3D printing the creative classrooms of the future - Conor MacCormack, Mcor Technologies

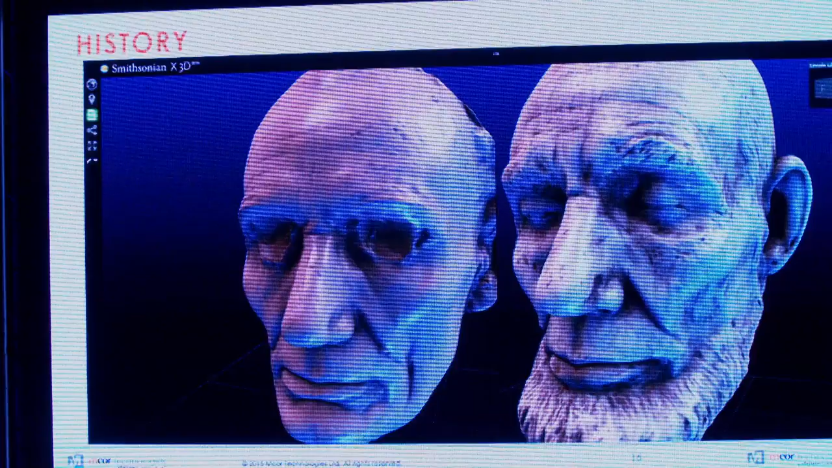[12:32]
This wasn't taken 20 years later, this was taken 5 years later. So in those 5 years, not only do you get a chance to see this new mask, but you can see the stress, you can see the strains, you can see the worry lines. And it's been well documented in history that he had a difficult time when he became president. But you can actually see it in the scan, which is interesting.